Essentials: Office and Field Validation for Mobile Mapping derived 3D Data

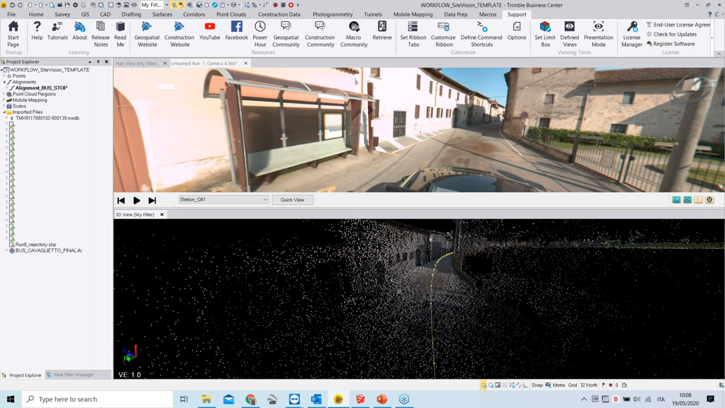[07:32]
where you can see a bus station a bus station which has been mapped into inside this village and here below we also have the 3d view of our bus station um from uh from the point cloud itself the general idea is that we would like to uh let's assume we don't have any any design we don't have any any model any project about this bus station structure which we can see here here in tbc um the general idea is uh we would like to make a kind of clone of this uh bus station as a 3d model and position it somewhere else
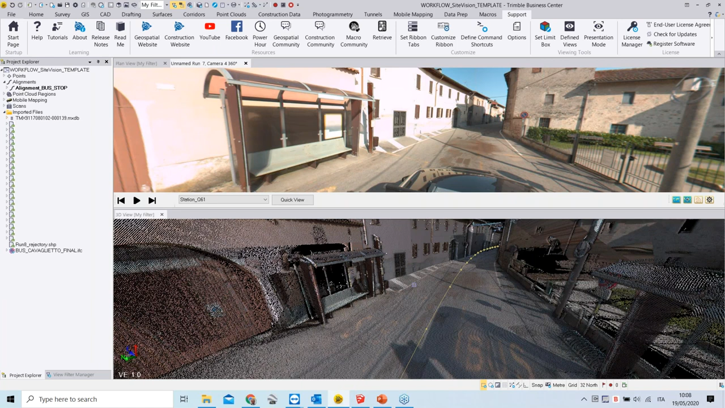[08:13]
inside my village where the new bus stop has to be located so what we have to do or what we can do is we can extract the portion of the point cloud representing our bus bus stop and import this into a sketchup pro and this is what we did uh we have extracted this portion of the point cloud and now if i'm going to open sketchup pro this is the portion of the point cloud
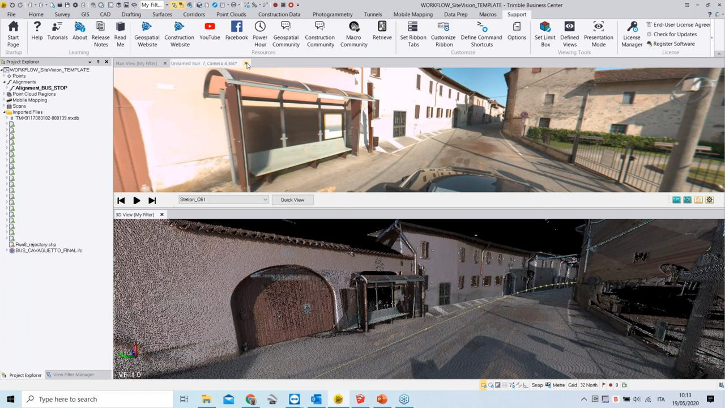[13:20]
idea is uh let me let me close the station visit here and the general idea is we want to position this bus stop in this location uh actually the point 3000 is a point which has been surveyed by the serving company and this is where um one reference element of our model needs to be positioned in order to correctly position our own model so uh from
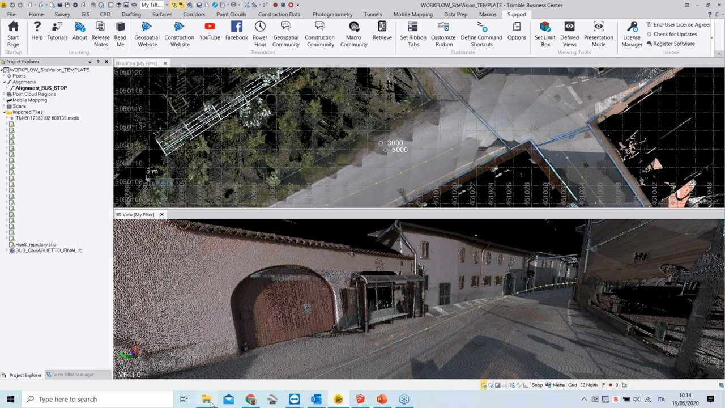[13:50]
my um um we just take our bus stop file ifc file drag and drop into trimble business center and now what's happening
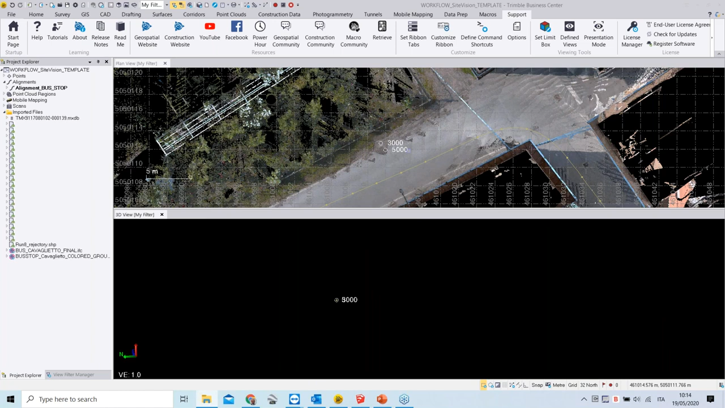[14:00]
now trimble business center um does not know any coding
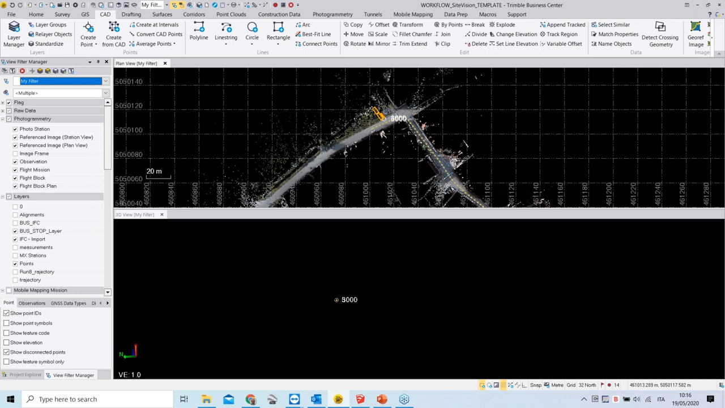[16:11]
zoom in and this as you can see now the uh the 3d model and the reference element of the 3d model is exactly matching with the point
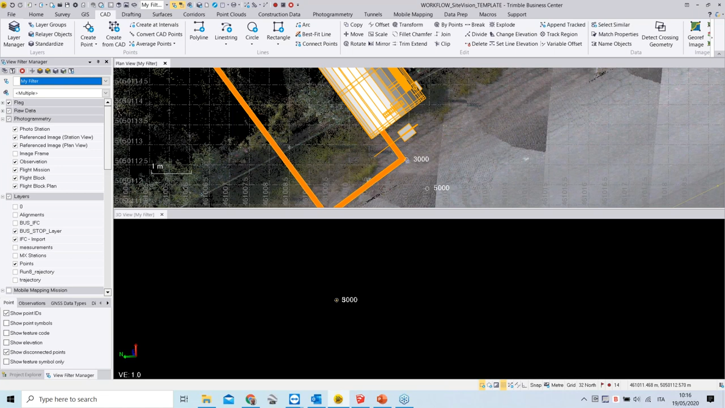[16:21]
3000 of course we're missing the rotation information from this uh for this 3d model how to do that again you can from the cut top of tbc you
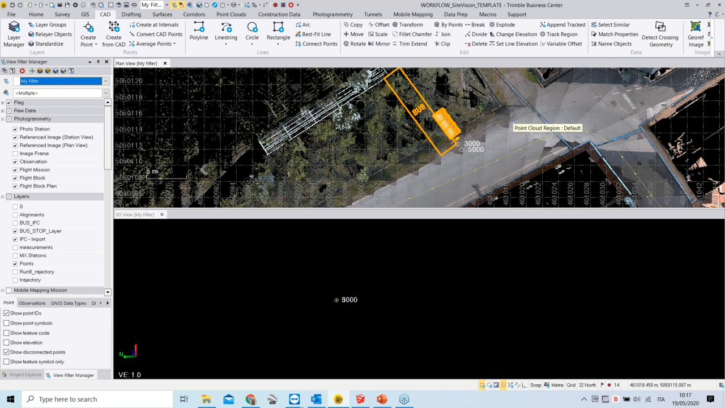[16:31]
can go to the rotate tool or control r as i have customized it now i want to rotate my 3d model around at the same point 3000 and now it's a matter of define the angle maybe you have also also in this case maybe you have some survey measure the points otherwise you could also do it
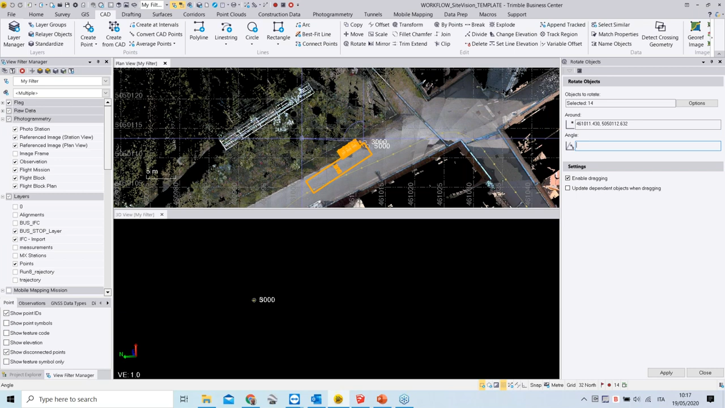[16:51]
kind of manually um uh picking some points from the point cloud to position your 3d model as i did right now so now my 3d model has been um has
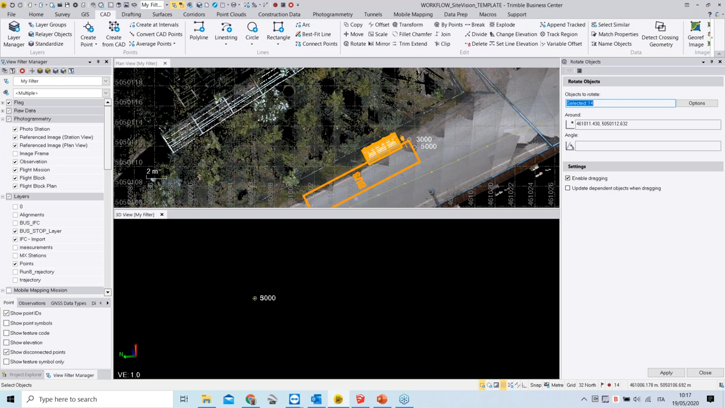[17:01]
been positioned correctly so i can close the rotate i can close the uh rotate um
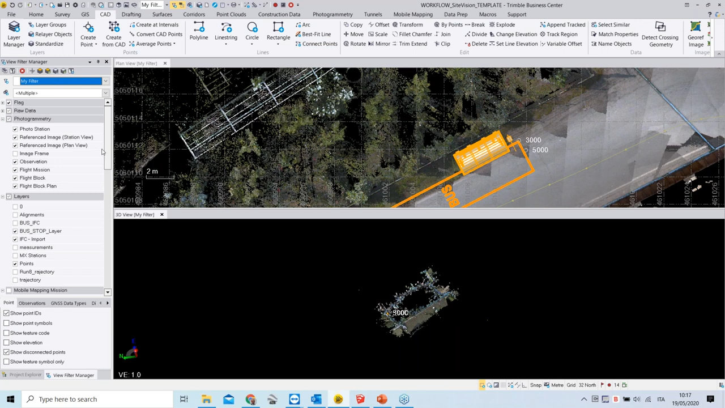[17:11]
option uh let me just hide uh the part of the point cloud which is not needed any longer which is uh this point here and now i'm going to zoom
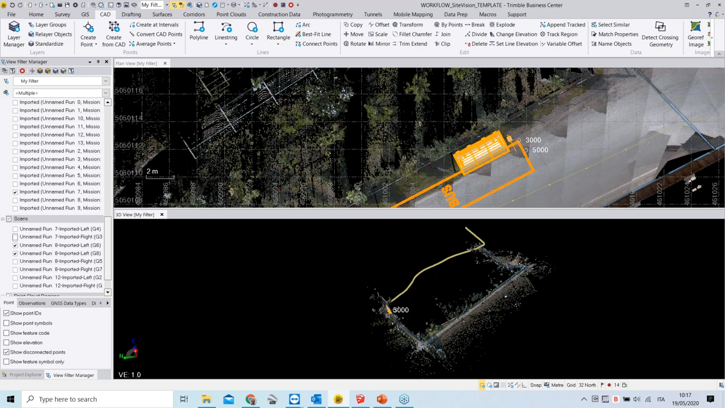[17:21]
a little bit on the on the 3d view on the point cloud to show how the data now looks like into into tremble business center so this is our bus
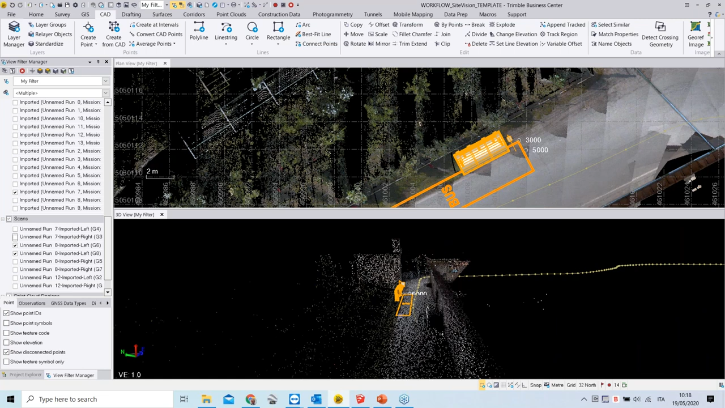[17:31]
stop which has been um positioned in our point cloud in the position where we want
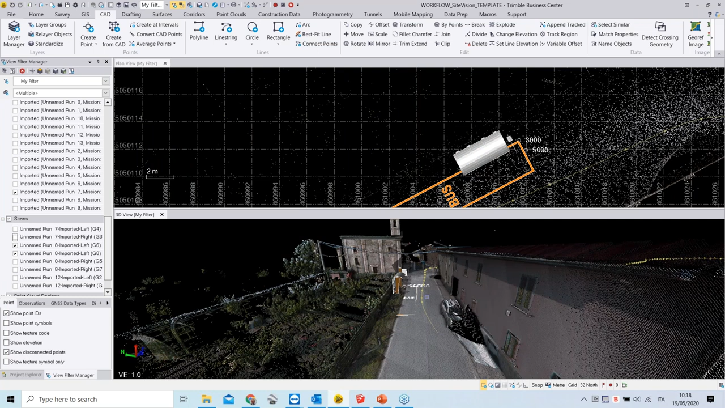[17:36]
our bus stop to uh to be located or basically where
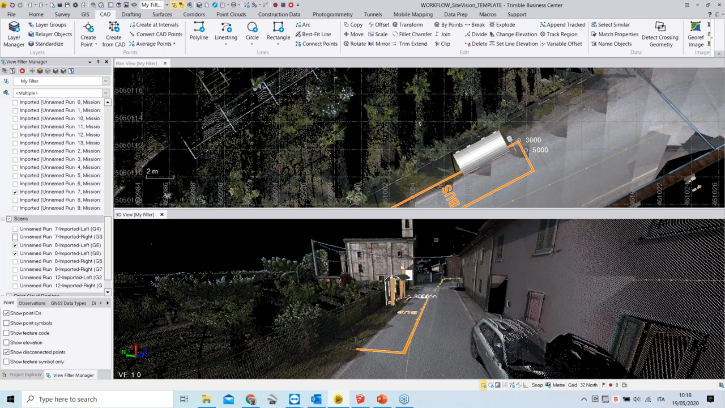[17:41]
we want to do some analysis to see if this position fits with uh traffic uh requirements or specifications we can
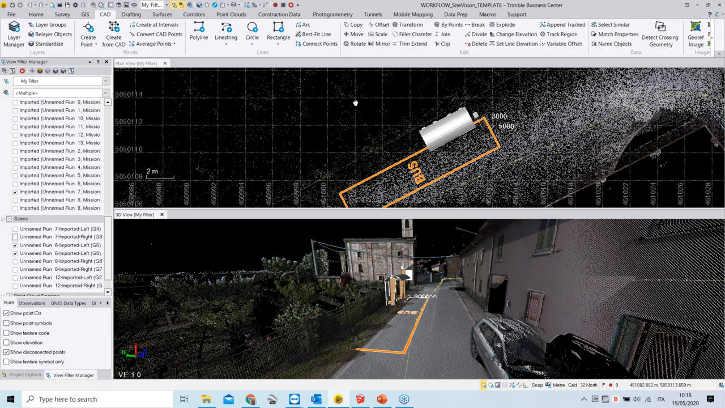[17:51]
at this moment we can start doing our first analysis basis of for example on some measurements tools which we have in table business center for example we could take the uh inverse
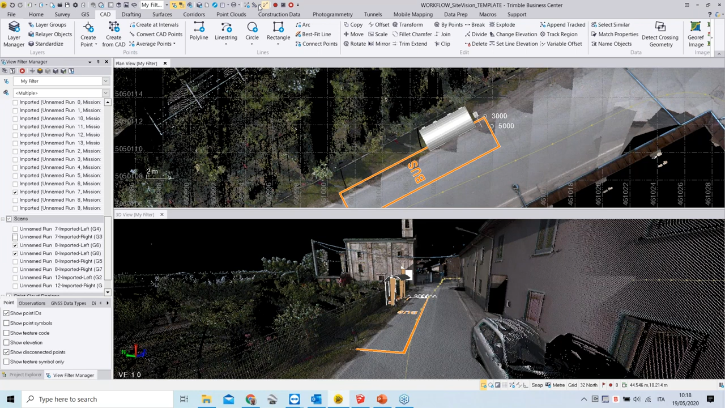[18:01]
measurement or the measurement tool to pick for example i could say okay
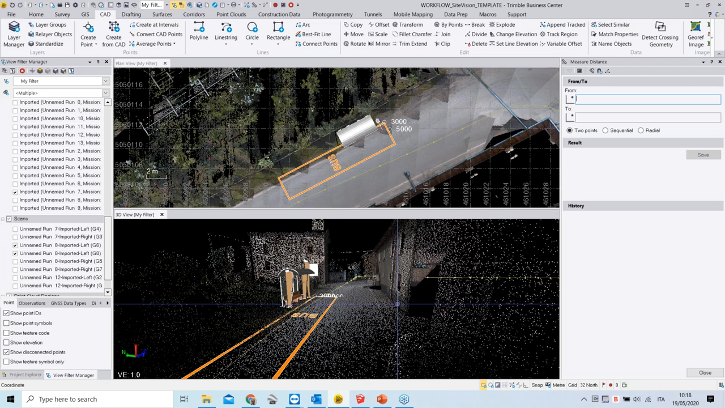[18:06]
i would like to know the distance of the bus stop from this position which is maybe the
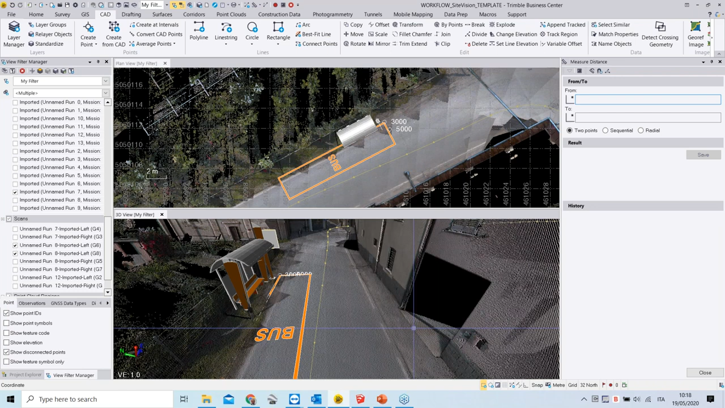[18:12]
entrance of this private property and maybe to for example to this position here on the 3d model and uh and you see here we have the result of our measurements um horizontal vertical slope distance and this measurement can also be saved into into into a layer of our timber business center project let's do this so i'm going to save this and i will call this measurement 01 and i will save this into a layer i create the previously